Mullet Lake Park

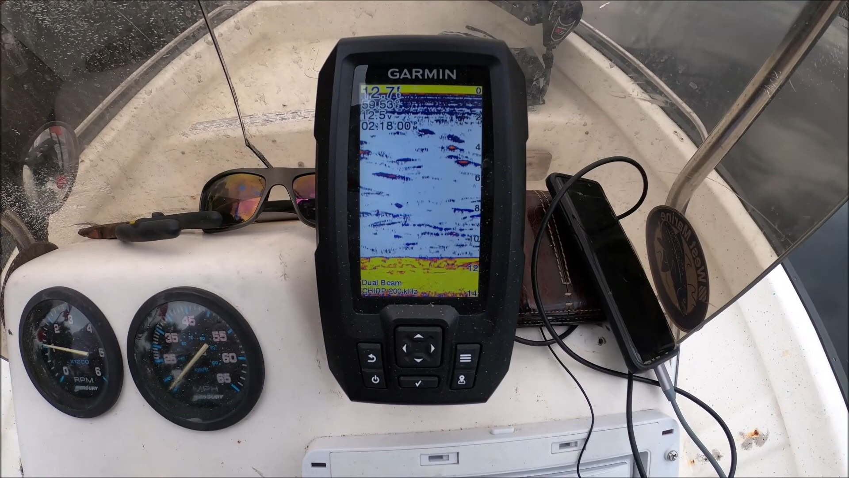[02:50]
I'm in 12.9 feet of water And It's lit up A lot of that is Debris
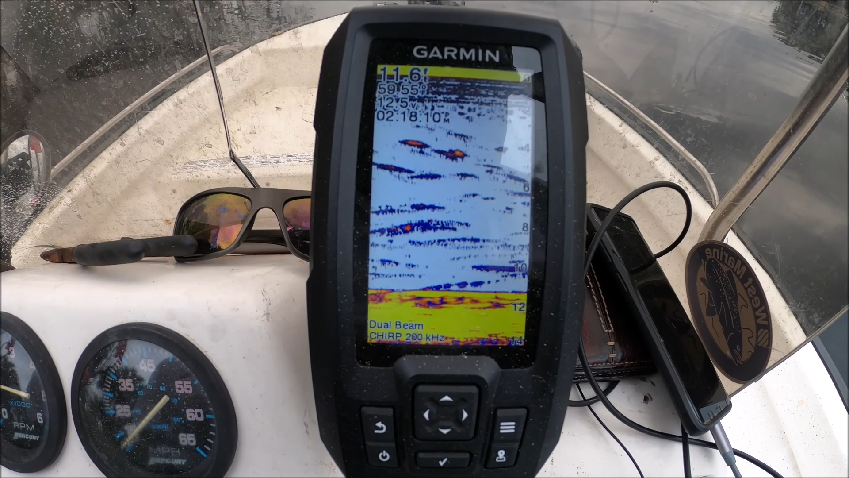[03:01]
And the rest of it is fish There's more fish than debris In the cooler
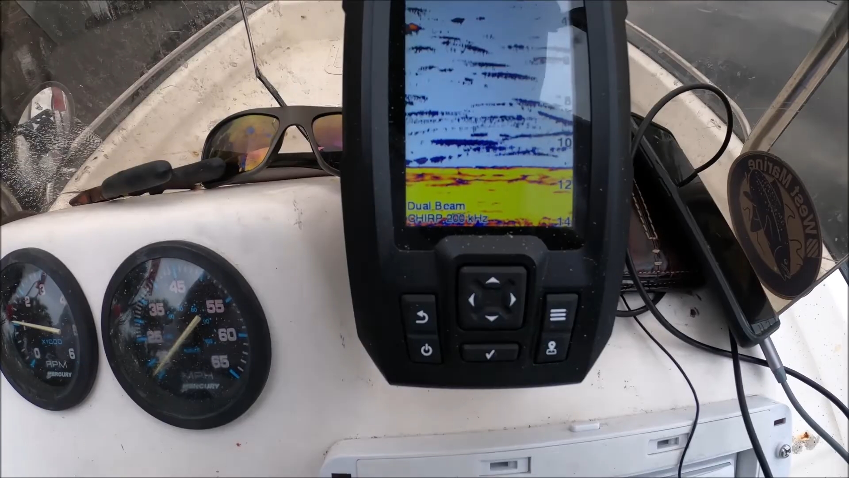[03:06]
Another nice bite This time my other pole